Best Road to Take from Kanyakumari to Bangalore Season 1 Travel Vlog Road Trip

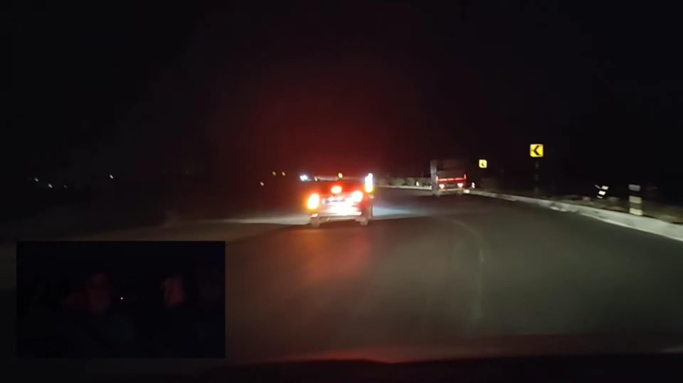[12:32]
Then tomorrow during the day we can sleep, because day driving becomes too hot and a lot more tiring than what it would do for night driving. Also, night driving will avoid the traffic because of the curfews. Yeah, there's still so curfews. So kind of traffic also on the road will be a bit less. Yeah, we might catch a couple of trucks still for the next 2 hours, yeah, maybe. Because it is, what, 7:30 now? And also, yeah, the thing is, like, what I've realized during driving during the day, it is more exhausting because of the heat. It is. It feels like going down. And also, there's too much traffic on the road, which kind of also makes you a bit of exhausted.
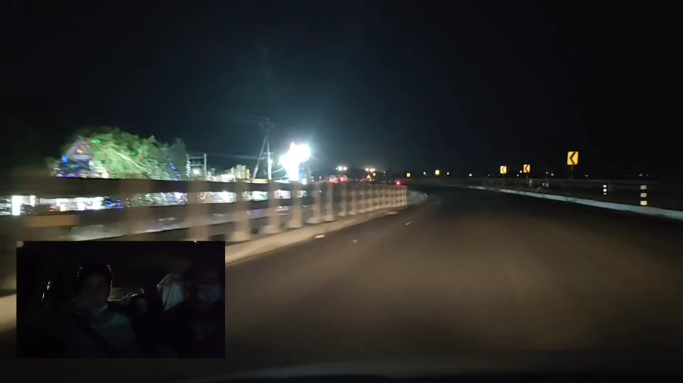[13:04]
It does, because there's so much if more. If I look at the night driving, I find it much better. Yes. Well, it looks like here's a... Okay, it's like there's not full diversions, is it? No, it's not a full diversion.
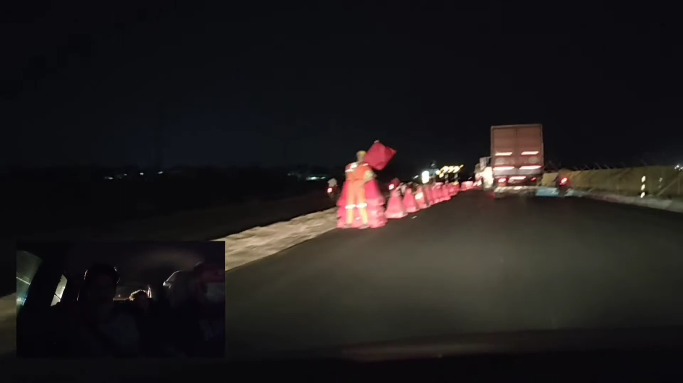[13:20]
It's just they're busy with... That is not a person standing there, that is a dummy. He'll be standing there the entire night. He's been standing there for long.
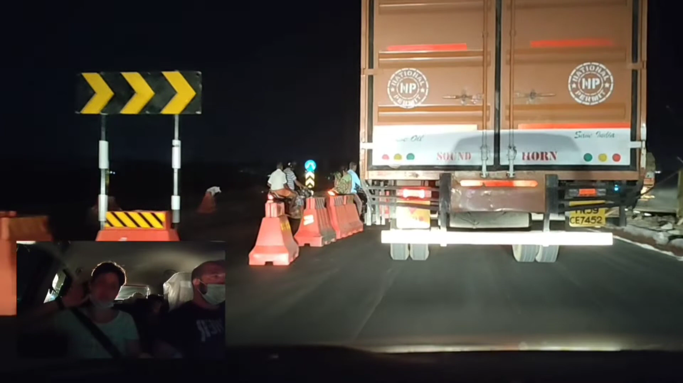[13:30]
So, you know, definitely day driving is a lot more tiring.
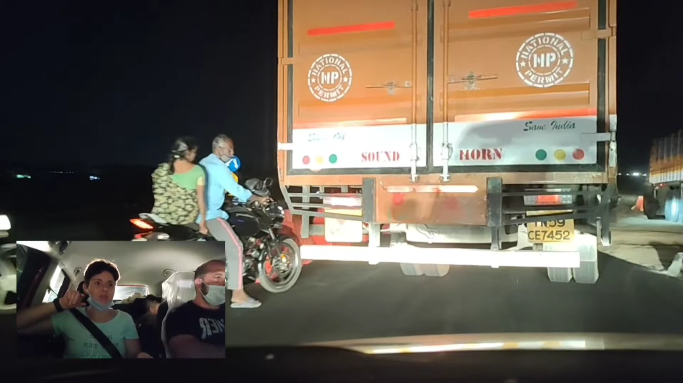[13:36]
Yeah. We might catch a diversion here and there on this road, by the looks of it.
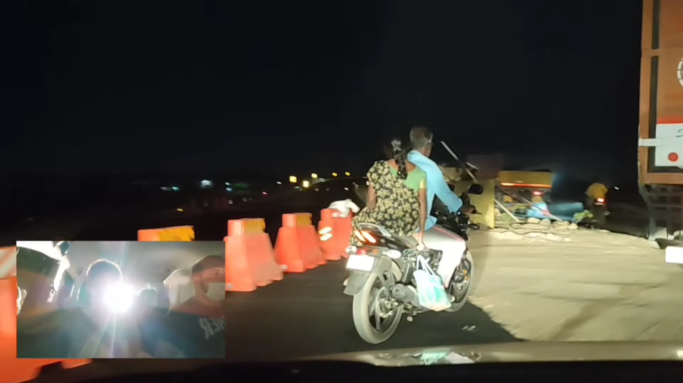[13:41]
It looks like they are busy with road works here. They're busy with subway driving.
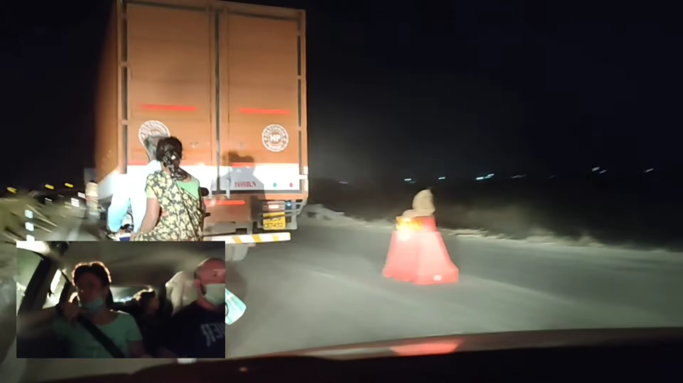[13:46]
The other side, it was fine, but this side, they're busy. They do one side at a time.
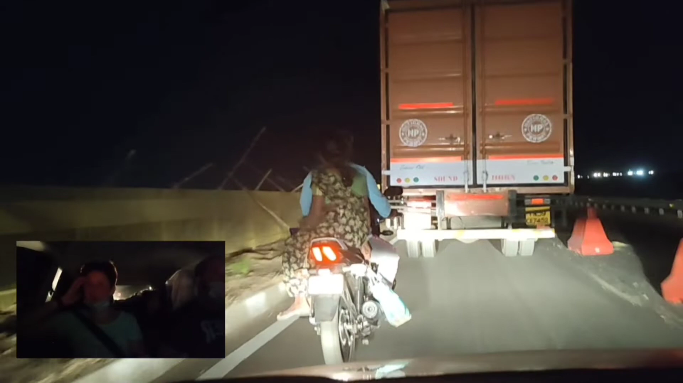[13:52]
Yeah, so we'll see with that. Can I catch them on the wrong side? Yeah, we are, but that side is blocked more now. Yeah, the road is closed on the other side. We can't drive that side. So, no, this is a long one. Oh, you remember this? Yeah, I do. This is a long one. Is all it? The way, remember? Enough. After that, where we stop for that place to eat. Which one? When we went to that post-serving. This is. On the we passed this road, yeah.